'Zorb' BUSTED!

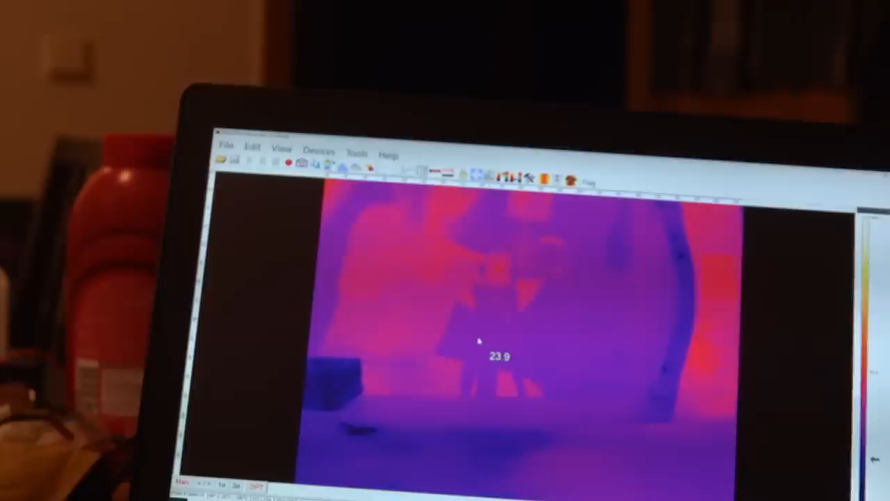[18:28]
So that there is the thermal camera, and that there is the thermal camera reflected in the microwave. Beautiful.
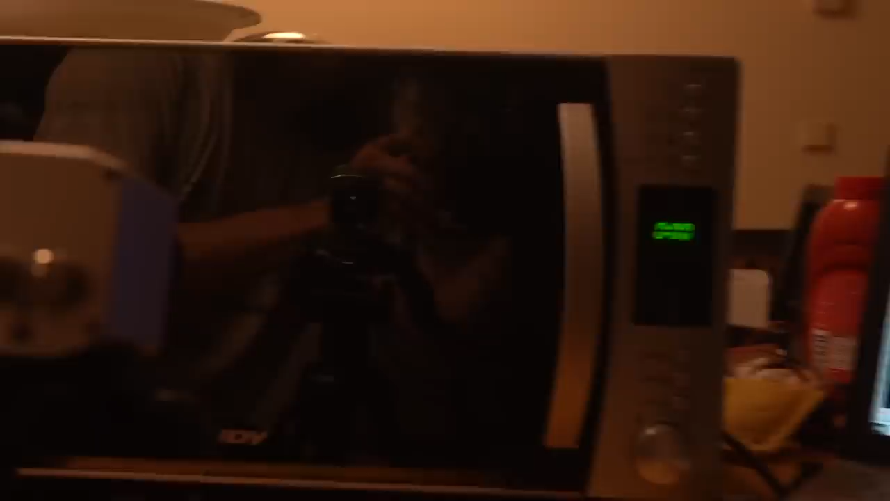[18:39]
And what I'm going to do now is I'm going to take a nice block of cheese,
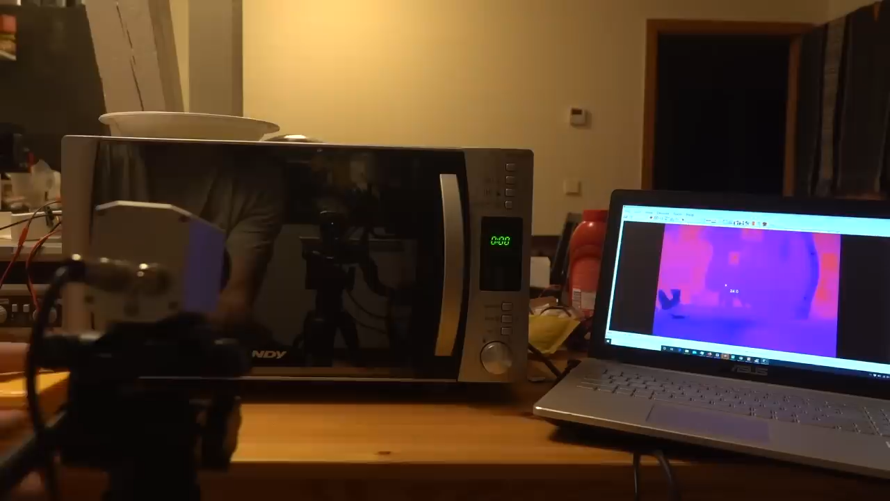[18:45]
fresh out of the microwave. No, fresh out of the fridge.
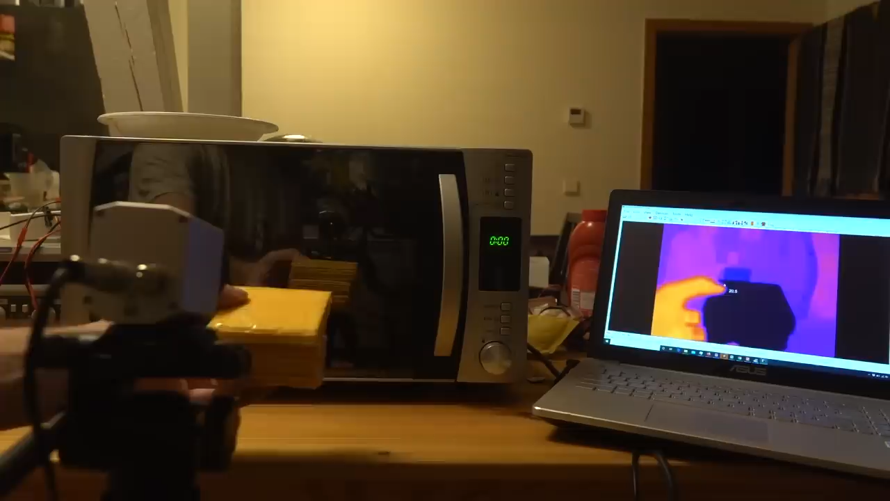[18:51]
And we're going to microwave it and see,
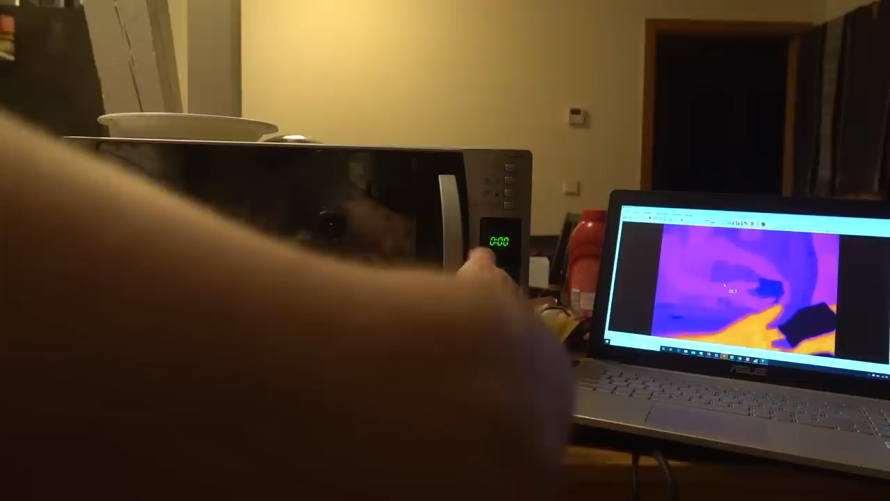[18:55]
because we can go through it slice by slice, how this actually is heated up by the microwave.
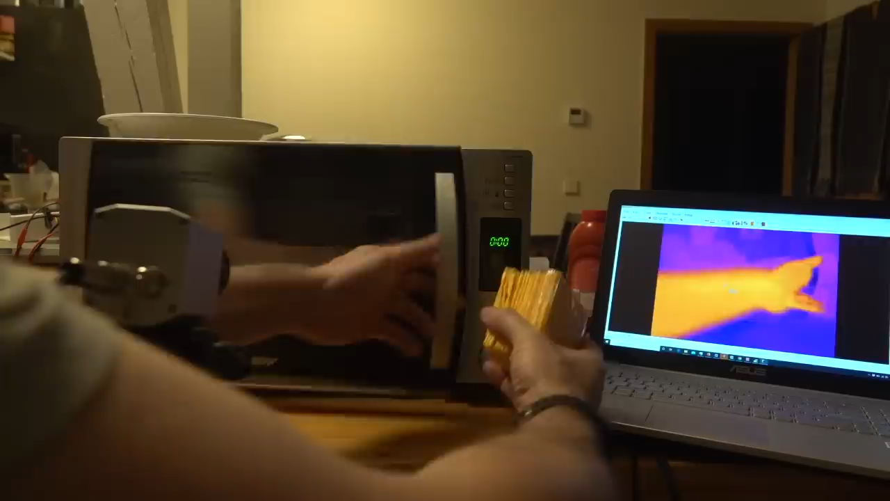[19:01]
So, in it goes.
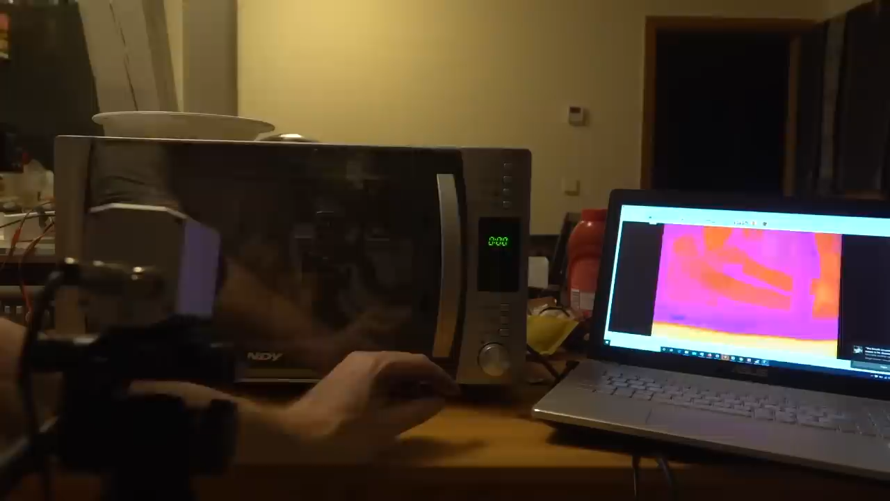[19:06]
Boom. Here we go. 30 seconds on the clock. So I'm going to stop it at 15, I think, just to take a look and see what's happened.
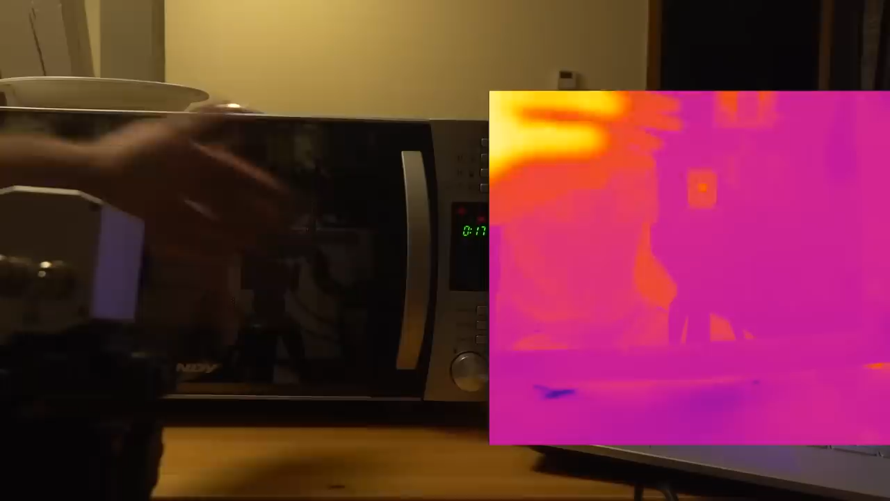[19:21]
15 seconds. Oh, oh, oh. Look at that. Is that in focus?
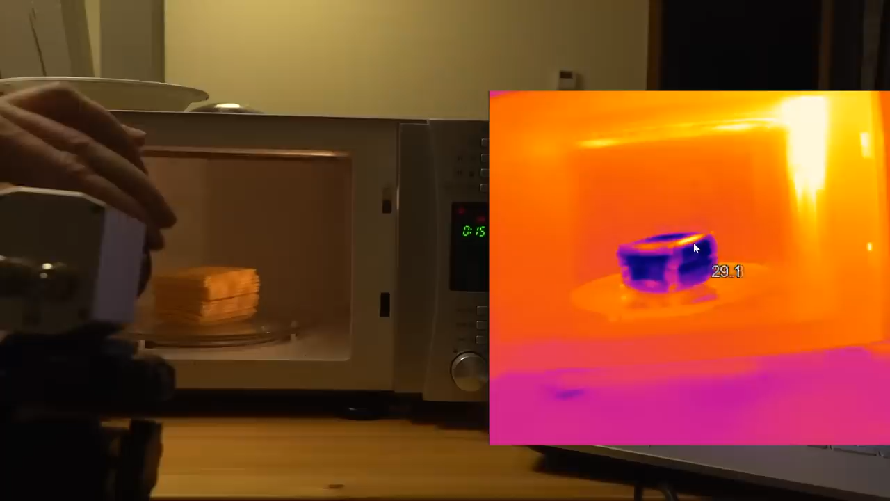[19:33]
There it is now.
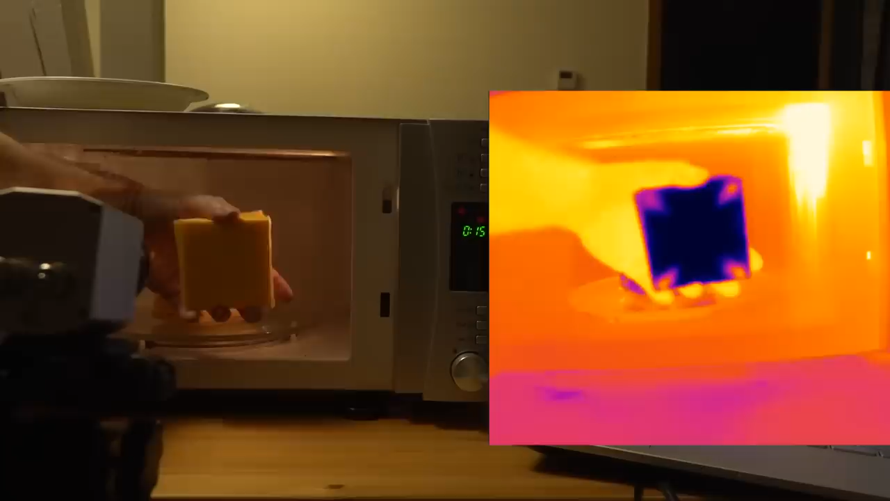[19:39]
Oh, that is so awesome. Oh, so it's, uh, you actually see the penetration at the corners.
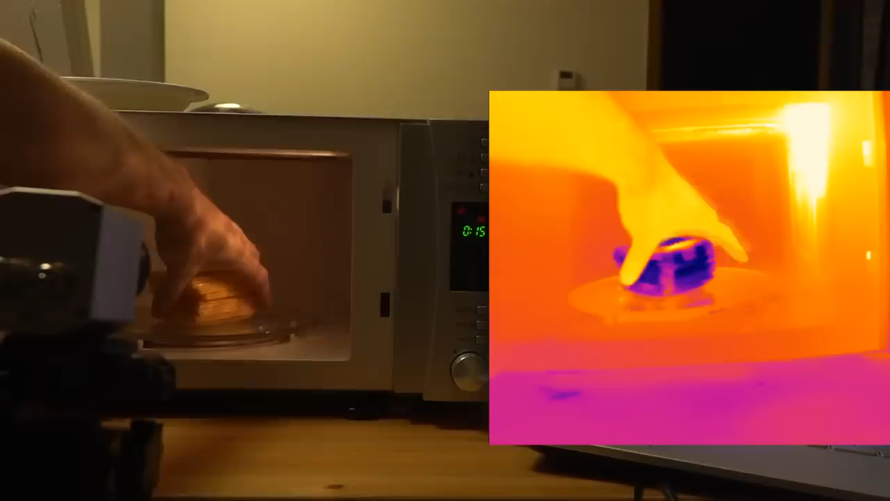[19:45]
That is amazing. Okay, let's do another 15 seconds.
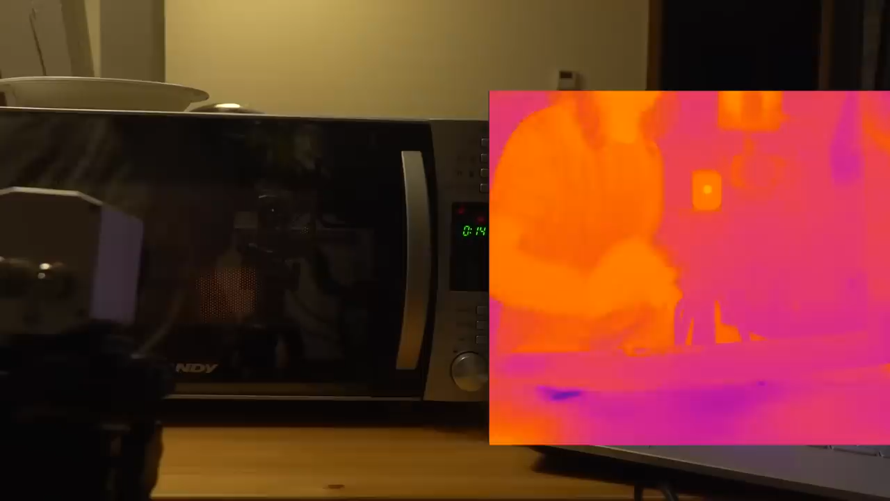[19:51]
15 seconds.
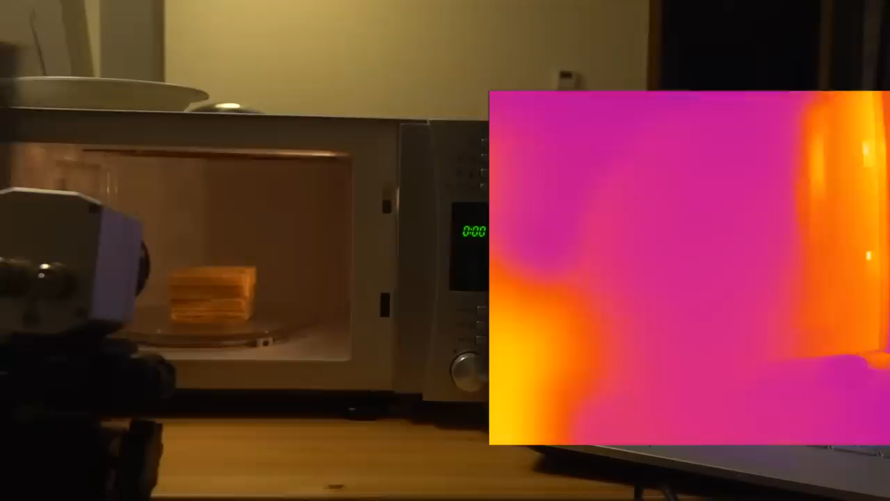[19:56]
And now, is it still the same? That is so cool.
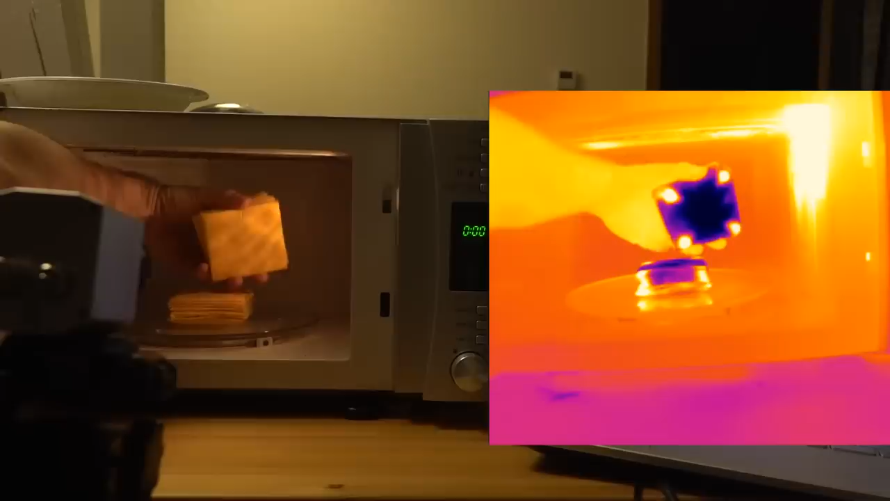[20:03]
So, yeah, you start seeing the microwave penetration through the block.
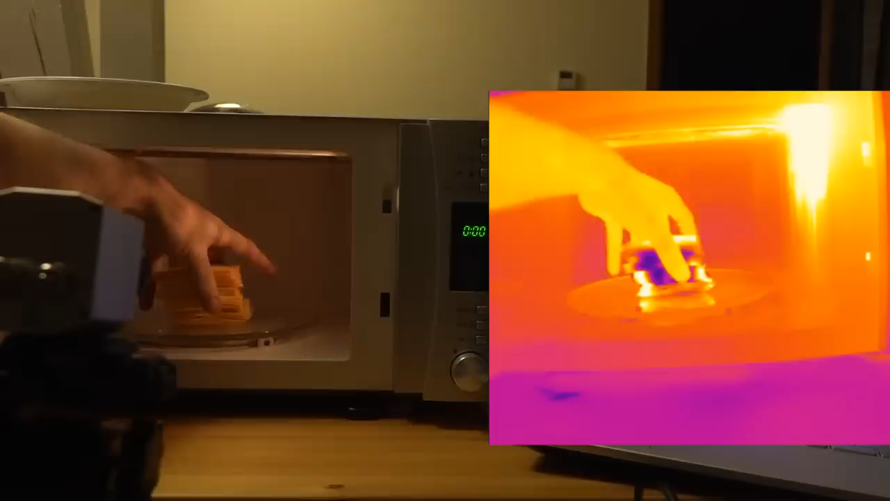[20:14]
Good. Oh, it is. It's toasty. It's toasty on the corners.
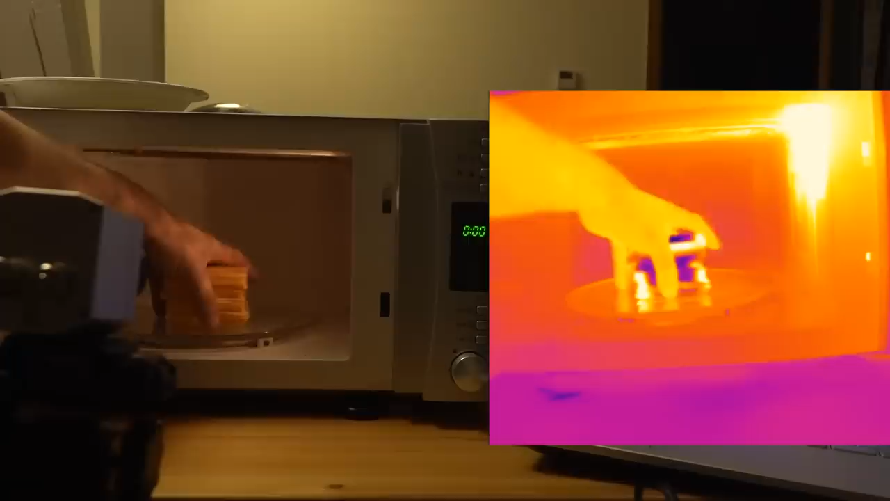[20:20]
So, I'm curious as to...
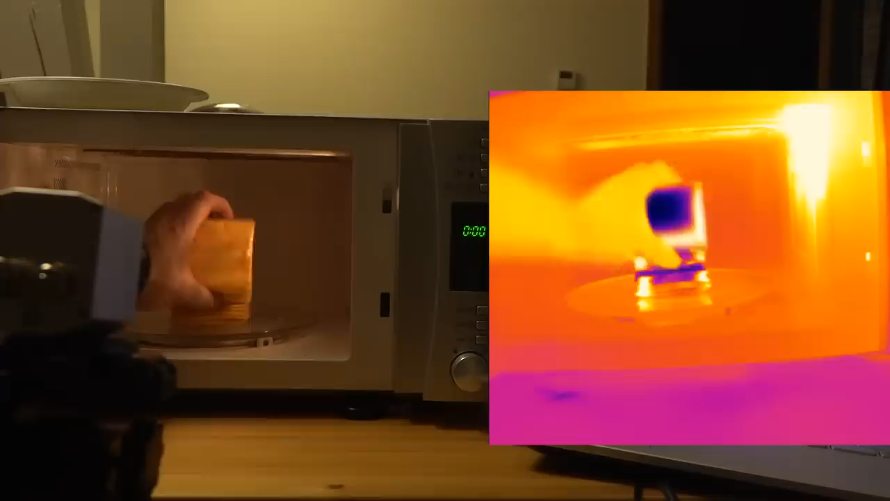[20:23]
The top one is penetrated all the way around.
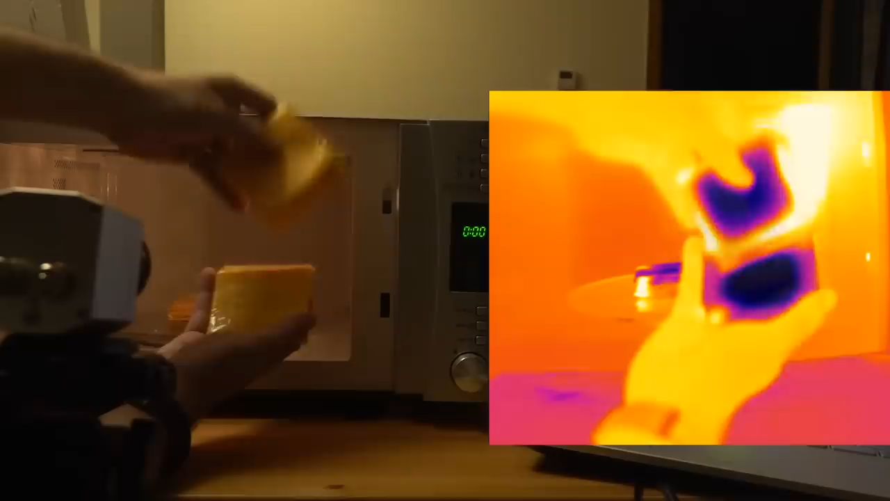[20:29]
So, let's focus in a bit close here. There we go. So, now you can sort of see these slices as you go through the block of cheese.
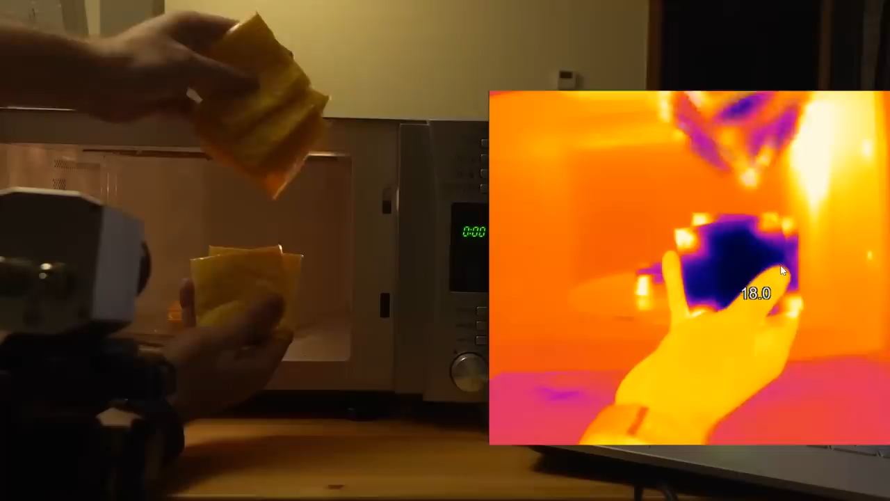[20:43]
That's so cool. Right. Okay. Let's give it another...